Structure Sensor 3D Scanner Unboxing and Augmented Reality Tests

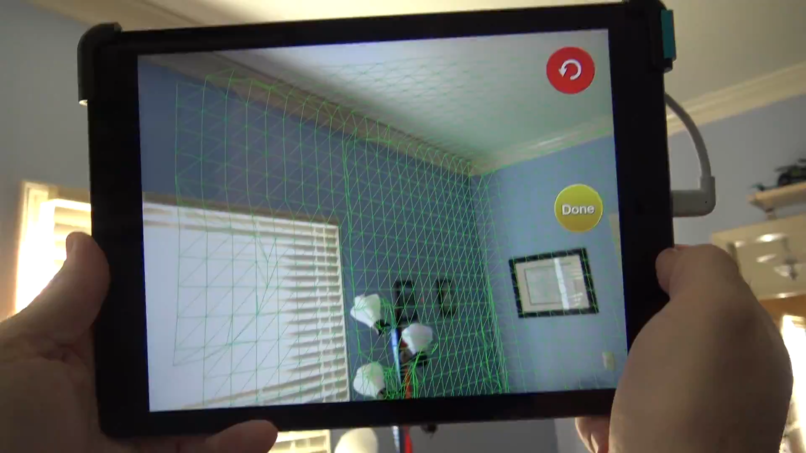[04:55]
So, you know, we'll just look up a little bit. We'll go toward the window. We'll go down toward the floor. Don't mind the mess. There's a lot of it.
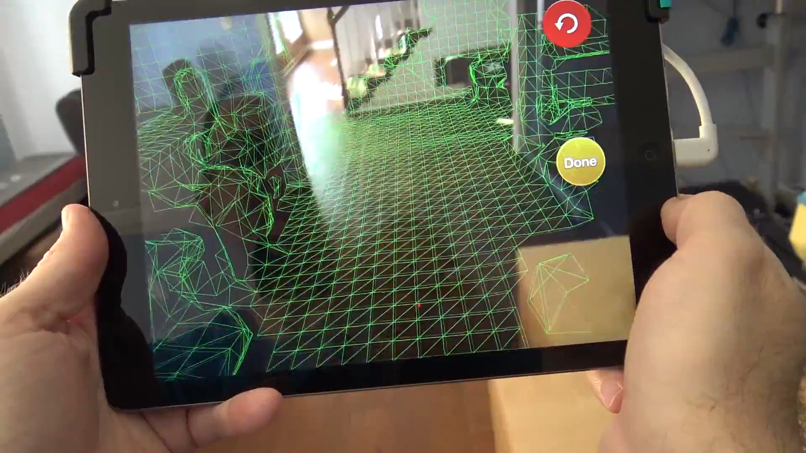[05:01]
And then we'll get the walls. And, you know, I'm taking this very, very quickly.
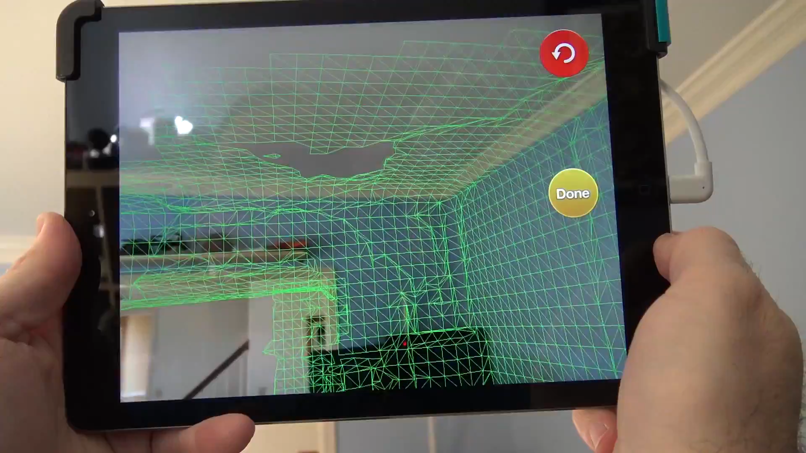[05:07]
You could actually spend a lot of time and really build out your space using this.
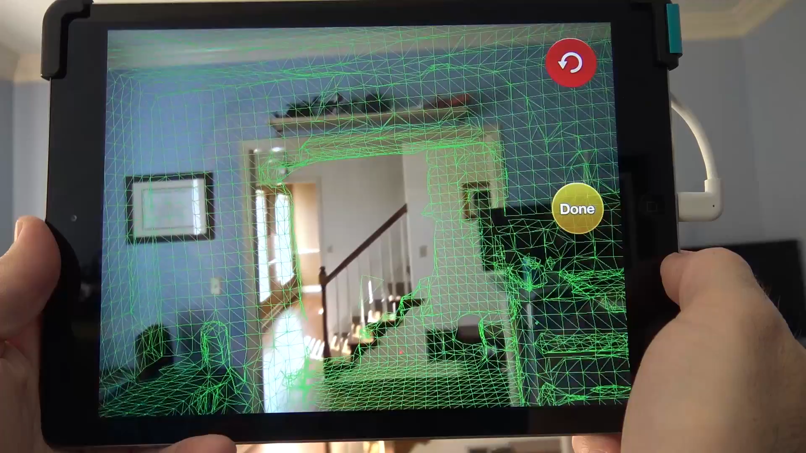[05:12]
Not exactly sure what this is going to be 100% useful for. But we'll hit Done. And there you go.